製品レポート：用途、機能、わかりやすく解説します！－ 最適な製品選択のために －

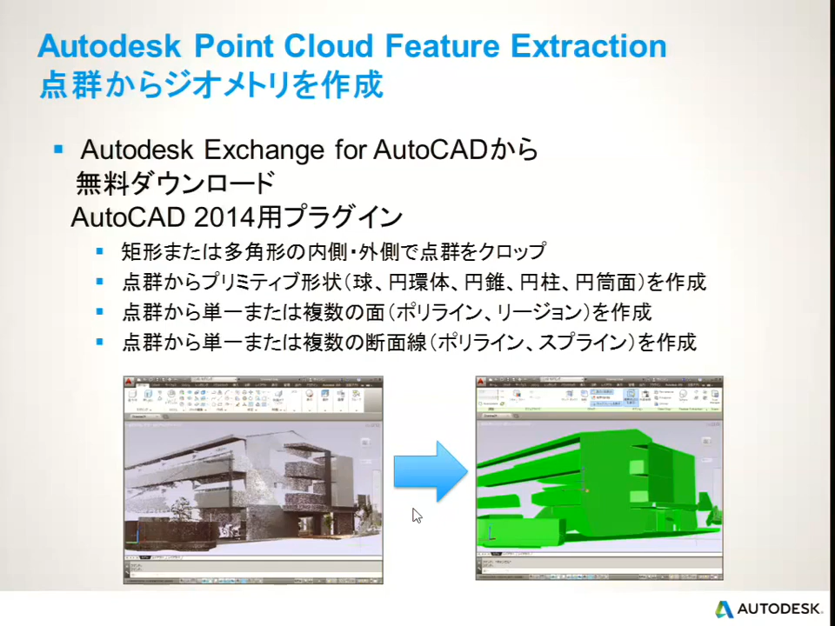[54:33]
取ってこれればあとは3次元のモデルにすることは意外と簡単にできるということですね分かったかなどうでしょう出てきたかな